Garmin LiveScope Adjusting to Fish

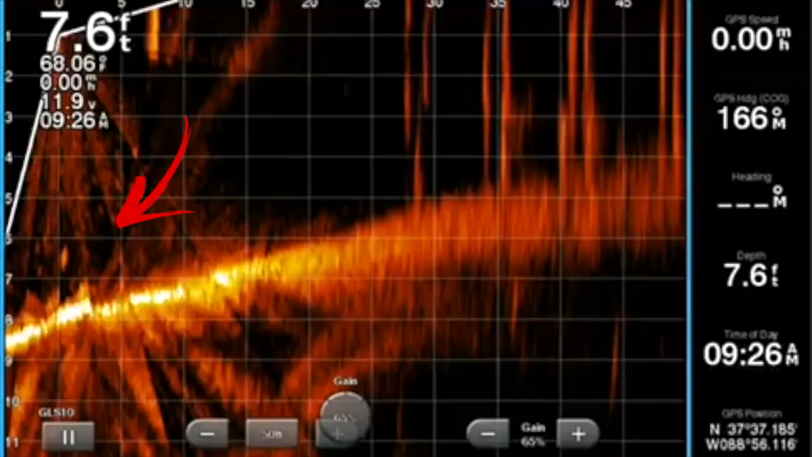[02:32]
On screen: depth 7.6 ft
roughly around the four three foot so I'm scanning up against that riprap but one thing that kept coming in and out of the focus on the live scope was fish around the eight to seven foot so as you watch this episode what you're going to see me is I'm fishing you know closer to the riprap that type of thing but then I gradually start moving out roughly 30 40 foot 30 or 40 yards away from the docks so that I can fish this eight foot of water which as you can even see here on this live scope you're seeing fish move around that area
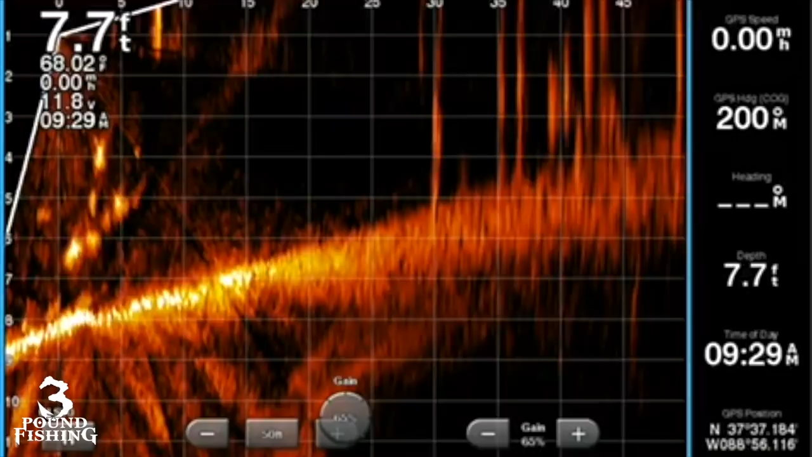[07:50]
On screen: depth 7.7 ft
I mean I continued to see this around the docks and just kept telling me I need to back off a little bit and see what happens. I happened to run into some structure which was very nice and I think the combination of those things obviously led to some good sized fish.